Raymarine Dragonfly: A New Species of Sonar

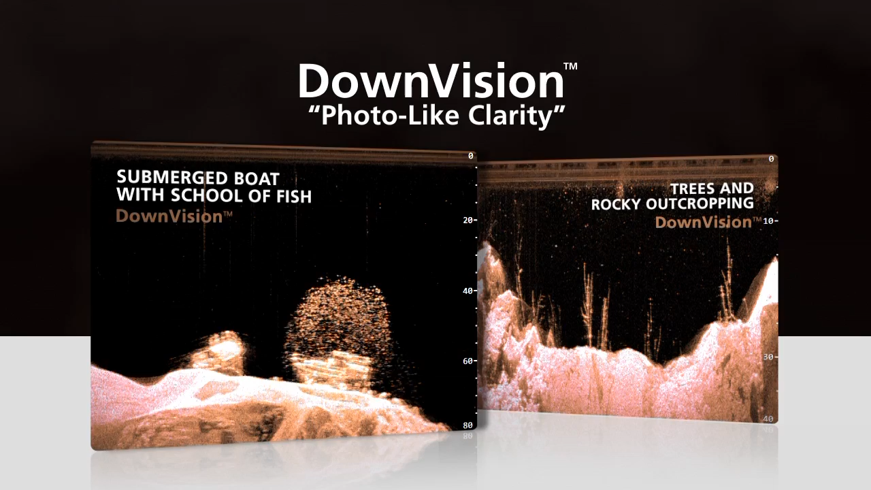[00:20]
Dragonfly provides two discrete Chirp sonar channels,
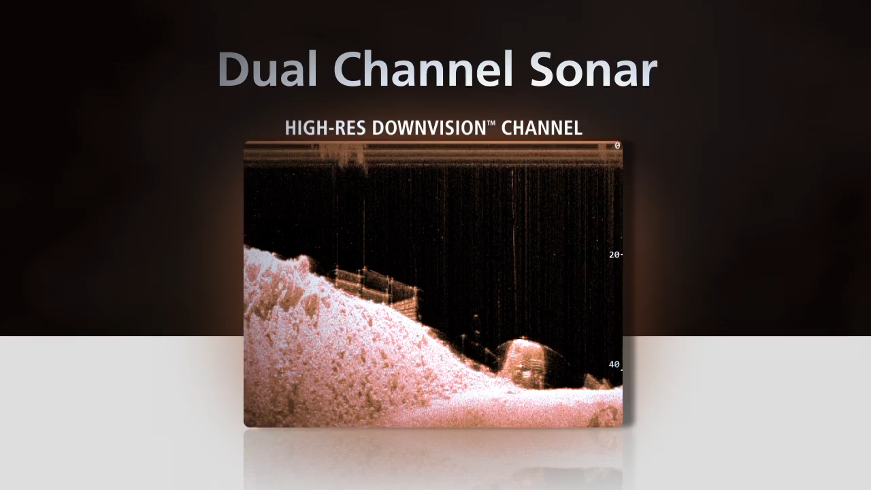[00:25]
the ultra-high resolution down vision and a high resolution fish targeting channel.
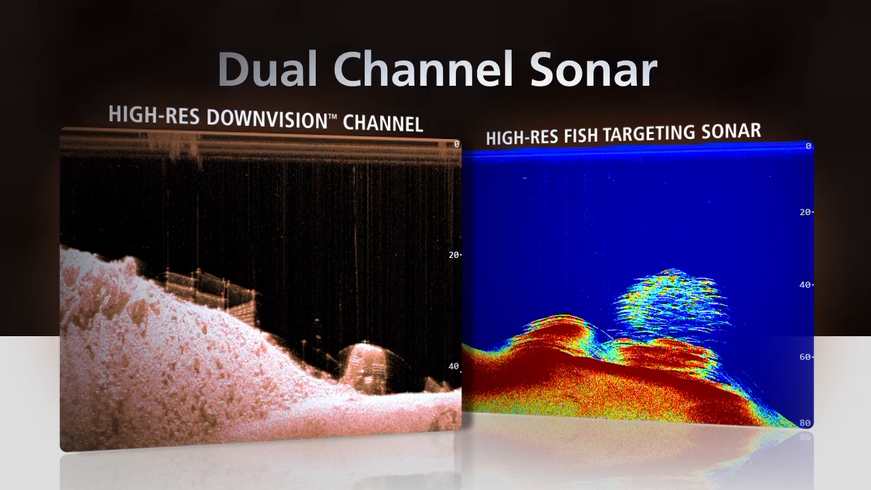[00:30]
View them independently or switch to dual sonar split-screen mode for the ultimate in underwater intelligence. For maximum performance, we've paired Dragonfly with Raymarine's exclusive dual-element Chirp transducer.